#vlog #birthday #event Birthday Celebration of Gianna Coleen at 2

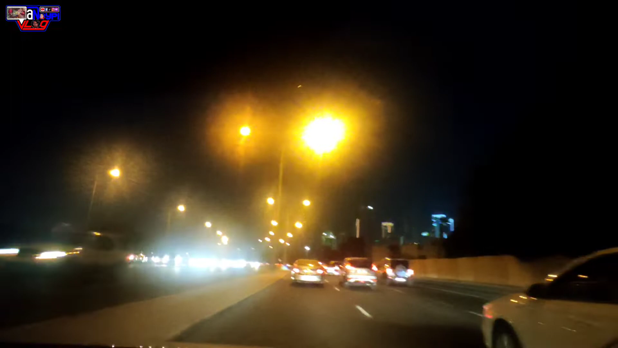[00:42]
Okay, so now we are at this is Alcor Road, right? Alcor Superhighway. Lucille Superhighway. So expressway, Lucille Expressway. And this is definitely this is the West Bay area, and that's the famous one of the landmarks. Yeah, one of the landmarks here in Qatar.